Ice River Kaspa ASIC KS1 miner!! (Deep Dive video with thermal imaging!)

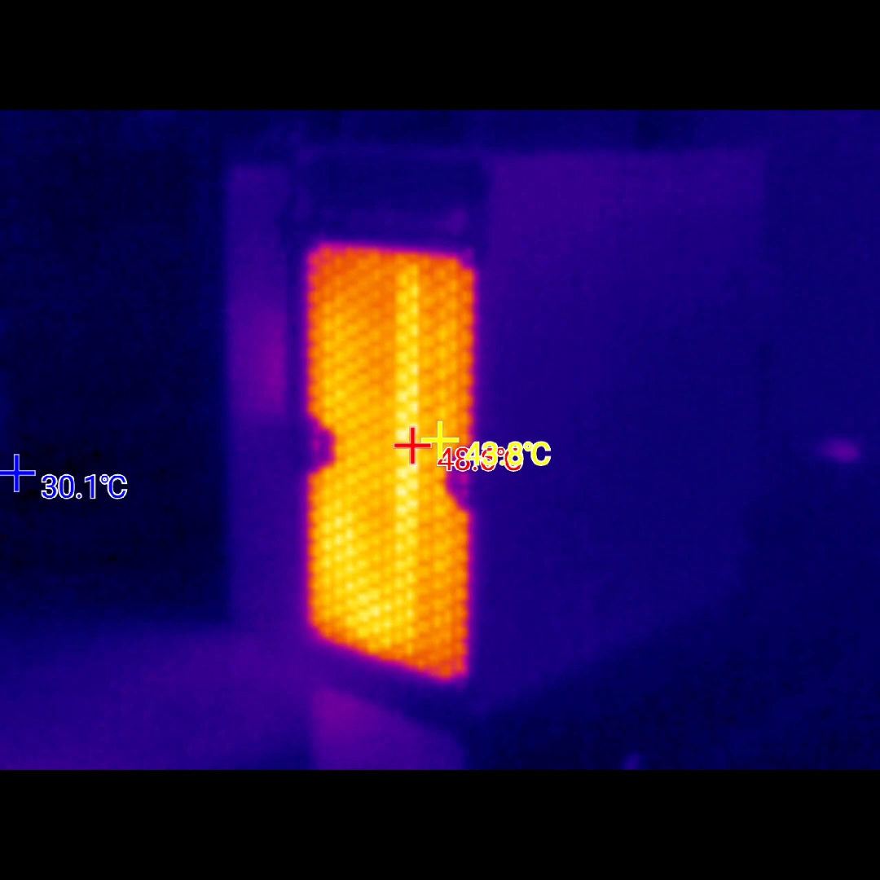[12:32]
On screen: min 30.1°C
Okay, so once again the thermal imaging camera is pretty accurate when you compare it to the web gui I mean when you look at the two you're kind of just splitting hairs really between
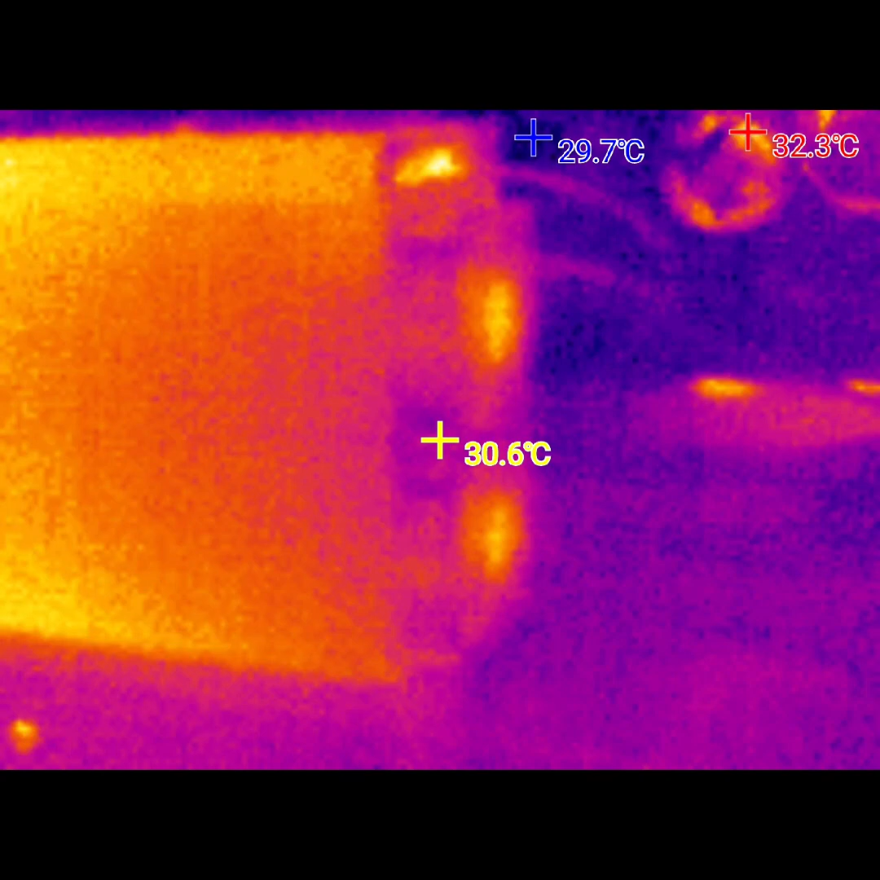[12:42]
On screen: spot 30.6°C
Highs and lows of the temperatures report in the web gui versus the thermal camera and average temperatures So anyway,
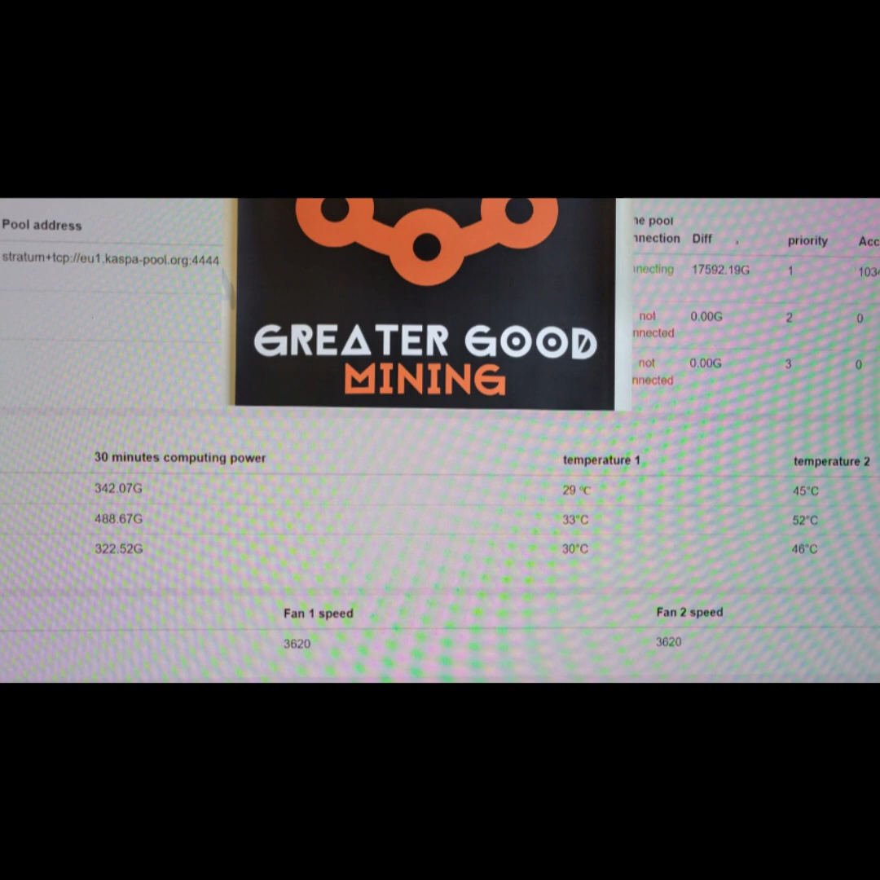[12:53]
the web gui is reporting intake temps anywhere from like 29 degrees to 33 degrees Which is actually a bit cooler than when I had the fans running at 100%, uh, which I did not expect
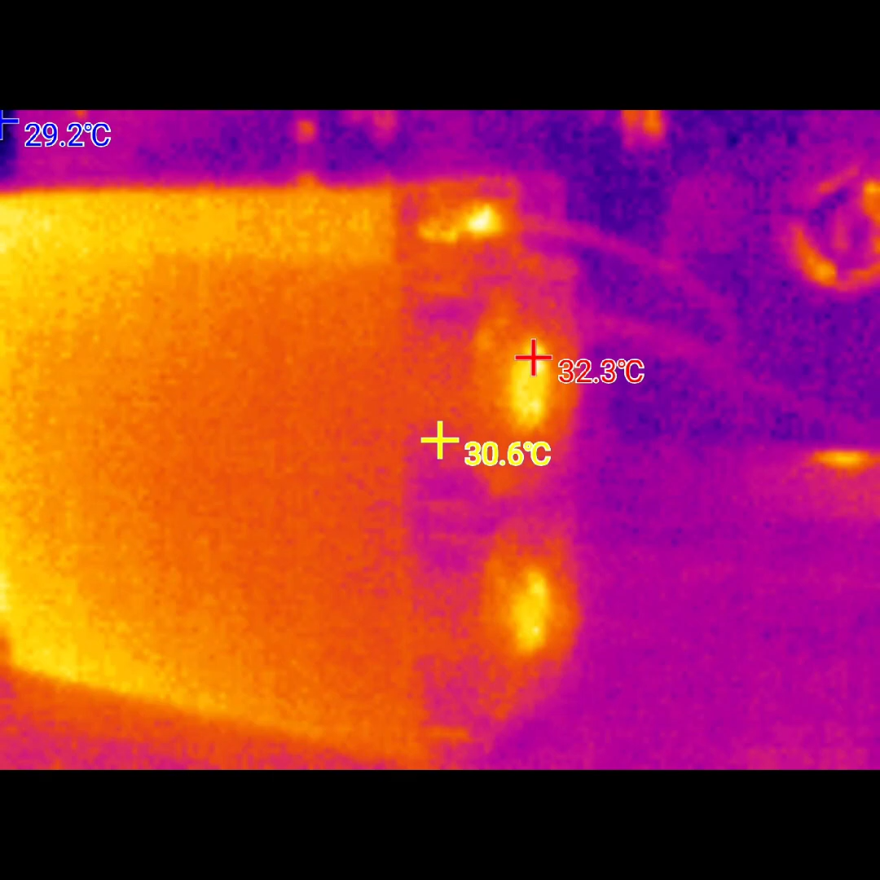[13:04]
On screen: spot 30.6°C, max 32.3°C, min 29.2°C
And as expected the exhaust temps are a bit higher with both the web gui and my thermal imaging camera
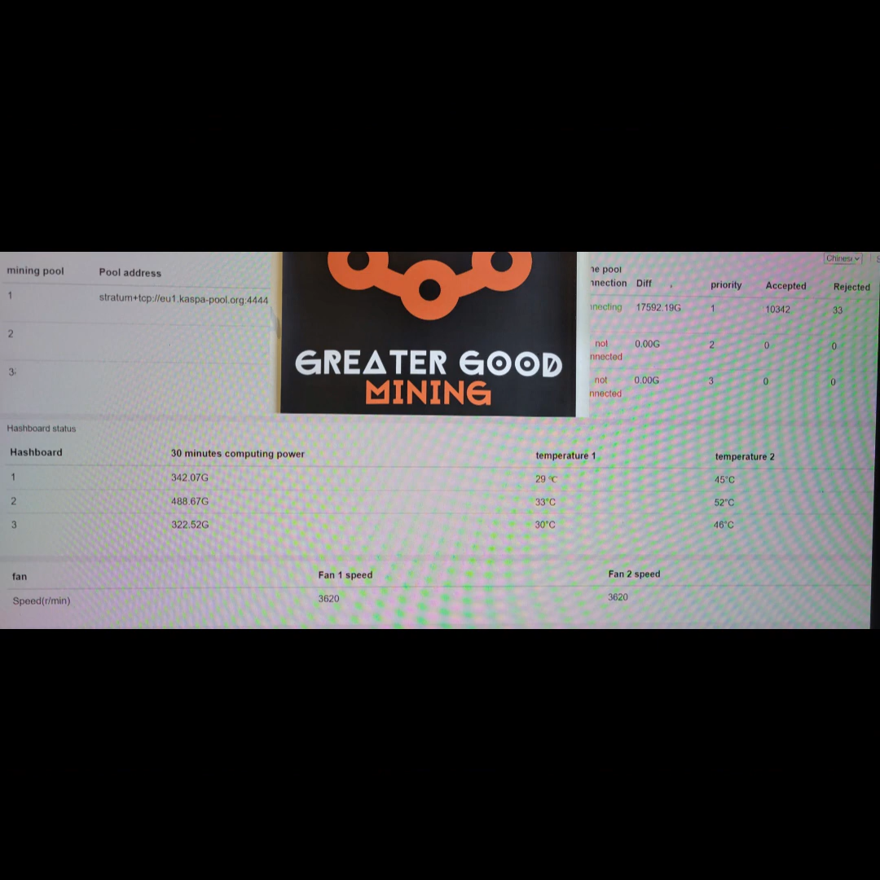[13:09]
Both reporting around an average of like 47 to 48 degrees With the lowest reported temperature in the web gui on the exhaust side at about 45 degrees And the hottest reported temperature on the web gui 52 degrees.
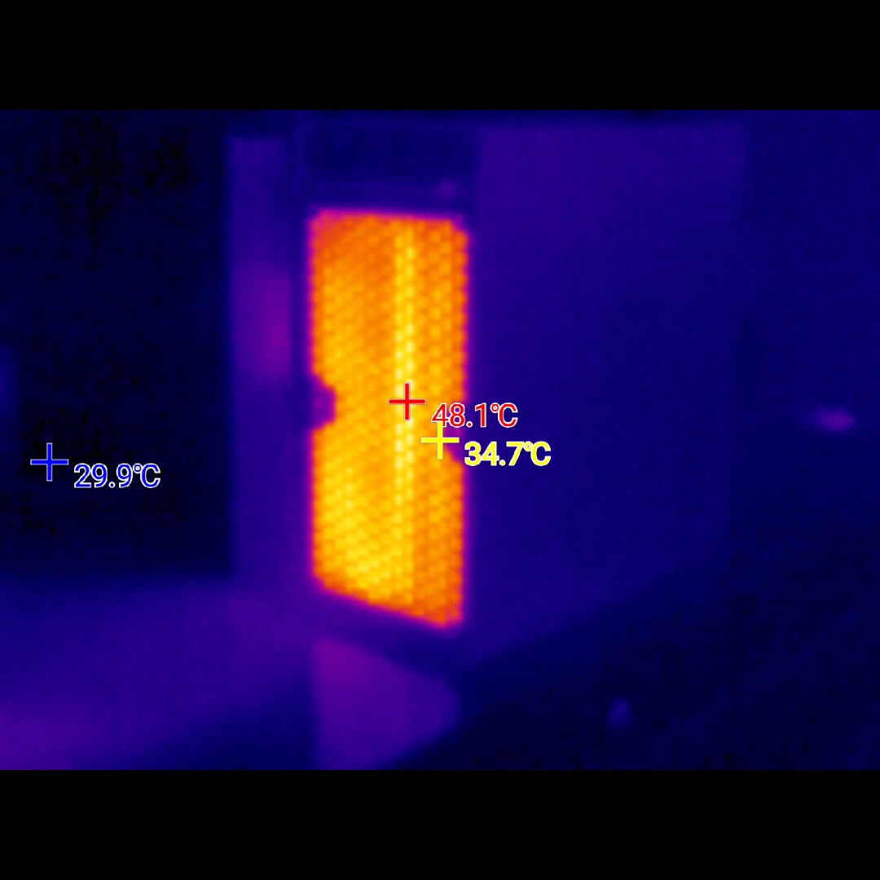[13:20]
So check that out versus my thermal camera. I mean, it's pretty close So, I mean those seem like acceptable temperatures um at 50